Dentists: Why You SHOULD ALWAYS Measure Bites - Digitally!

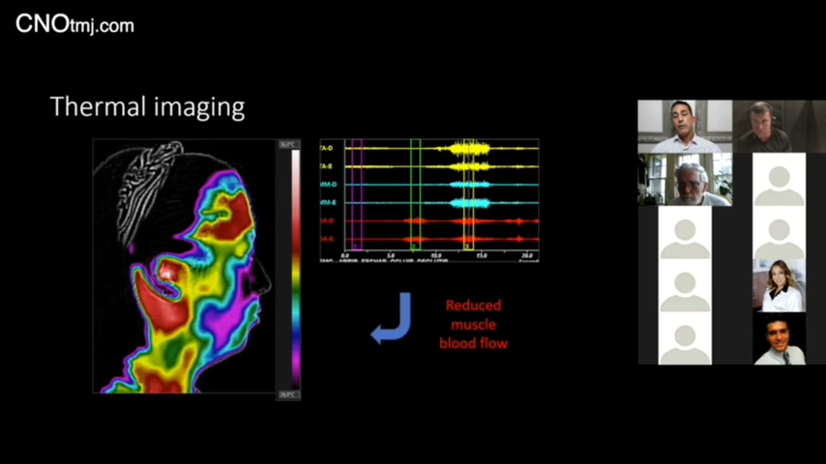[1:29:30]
and something that's going on that's making the muscle even more unable to recruit, and that was beyond the TMJ. As you can see, the thermal image of the back showing unbalance. It's uneven, the heat, because not only the TMJ are working in an unbalanced way, but also the muscle that support the head and support the mandible are working in an improper way.